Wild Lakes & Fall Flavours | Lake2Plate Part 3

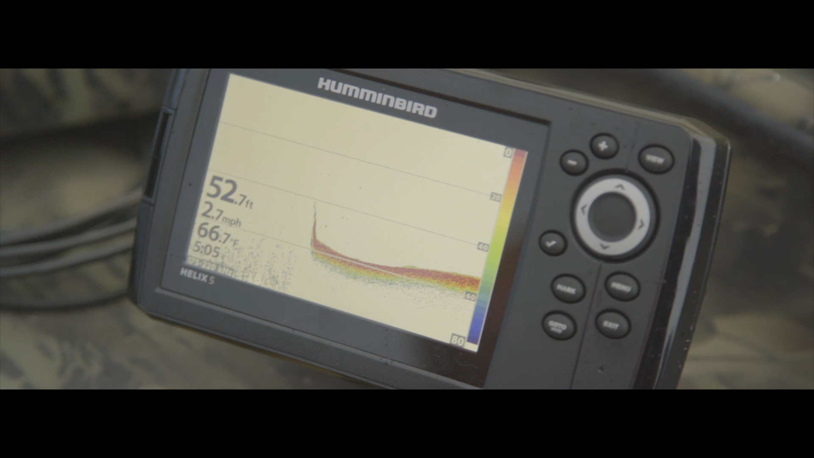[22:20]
On screen: depth 52.7 ft, water 66.7°F, speed 2.7 mph
There's a fish. Yeah, there's a fish right beside you.